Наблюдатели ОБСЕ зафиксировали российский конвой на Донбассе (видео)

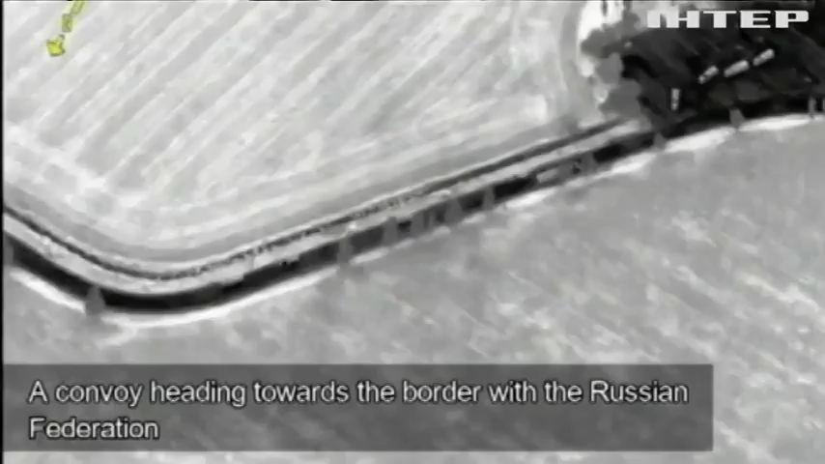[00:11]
7 августа 16 машин заехали вглубь оккупированной территории и вернулись назад. Границу России с Украиной грузовики пересекли в районе, где нет погранично-пропускных сооружений.
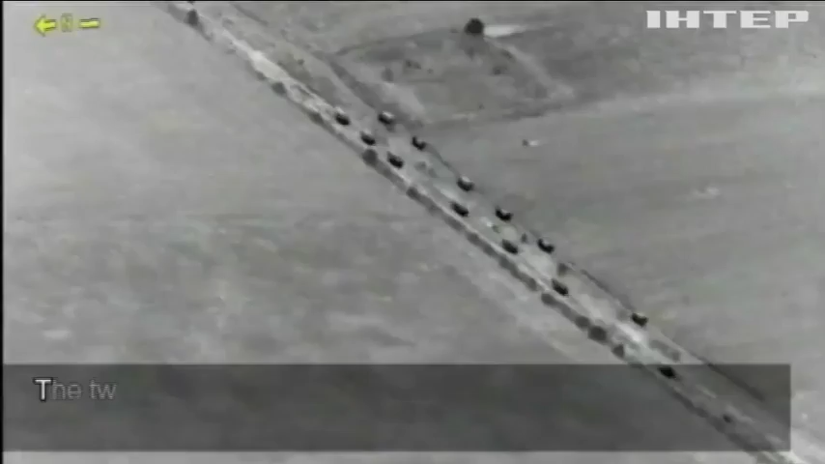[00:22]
Машины двигались в темное время суток по грунтовой дороге.
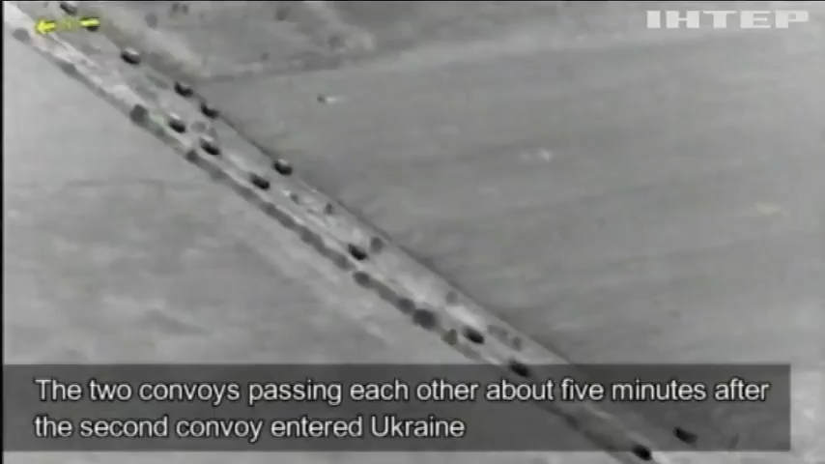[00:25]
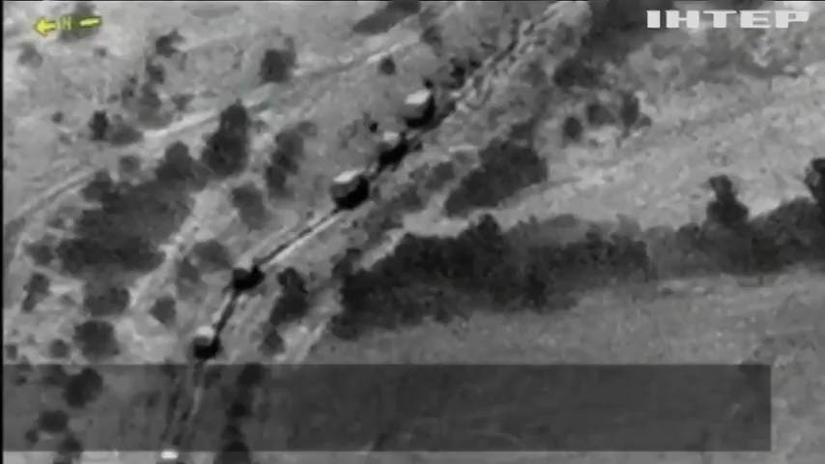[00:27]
Пунктом назначения конвоя стал город Хрустальный в Луганской области, это бывший Красный луч.